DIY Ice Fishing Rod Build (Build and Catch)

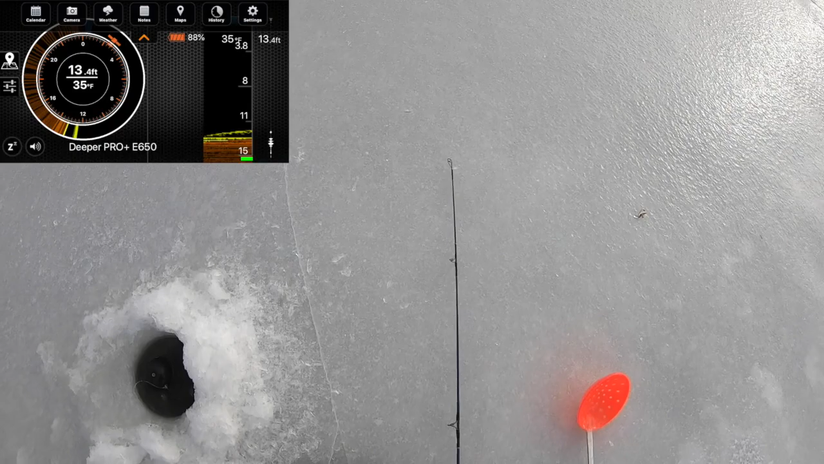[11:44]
On screen: depth 13.4 ft, water 35°F
all right they got fish all over the place down there I'm recording my
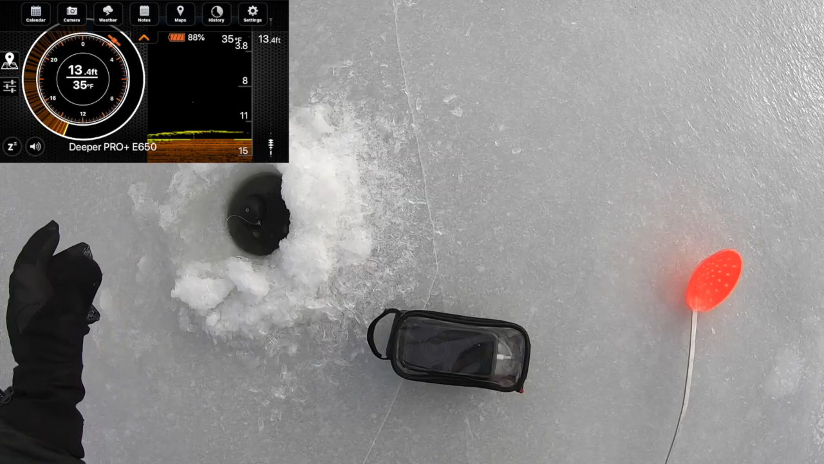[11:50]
On screen: depth 13.4 ft, water 35°F
sonar feed right now so should be able to see that
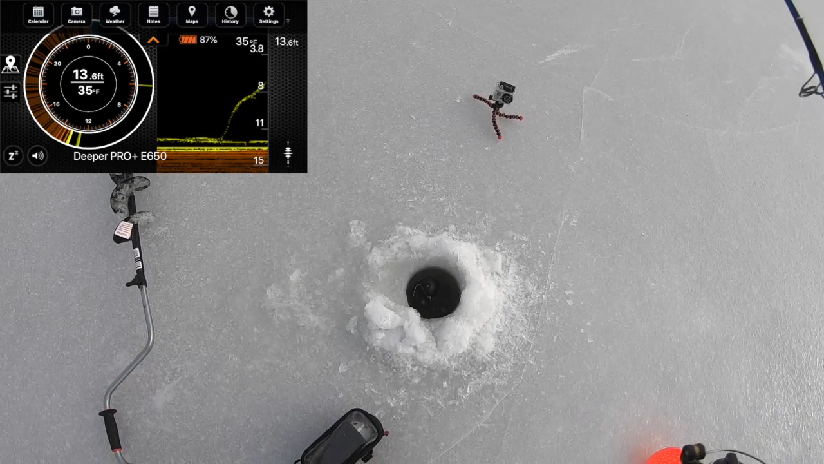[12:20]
On screen: depth 13.6 ft, water 35°F
there's one oh that feels good and they're staring right at me that's gotta be a bass or something
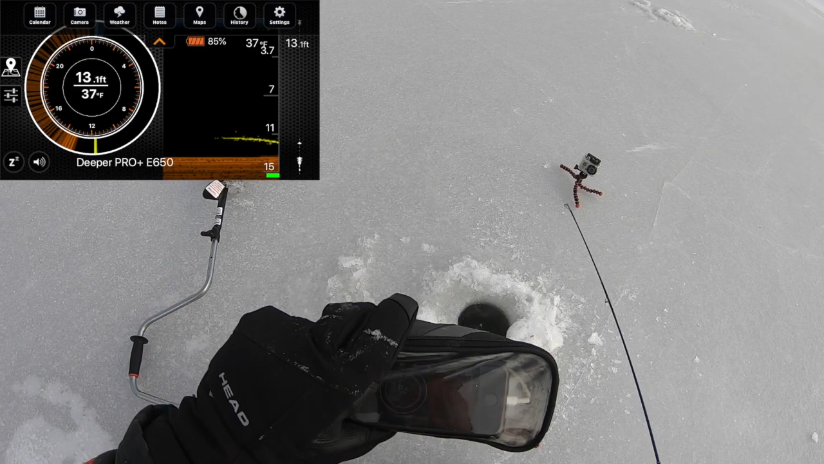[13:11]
On screen: depth 13.1 ft, water 37°F
I'm chasing it back down I'm right in its face it's right on me there he is nice
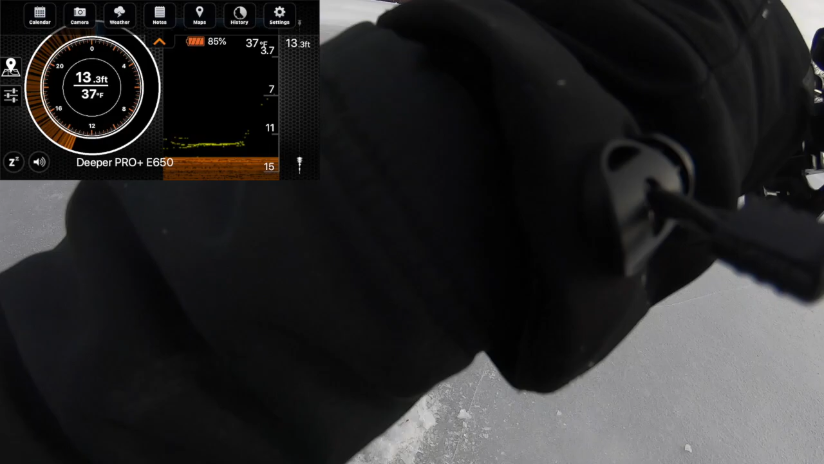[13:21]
On screen: depth 13.3 ft, water 37°F
let's see if we can get him up here feels pretty heavy another bass huh